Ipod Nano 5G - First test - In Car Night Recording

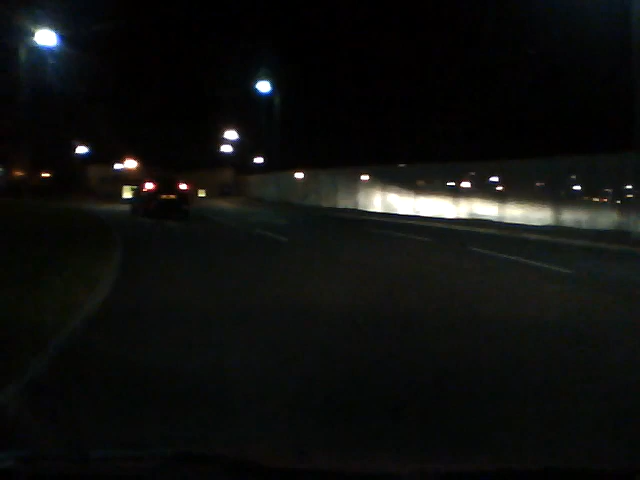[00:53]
testing the audio just now on an iPod Nano. Just trying it in the car at the moment. It's dark, so probably not work very well, but we'll try it anyway and see what happens. I'm going to switch on the radio now and see if it picks up the audio any good.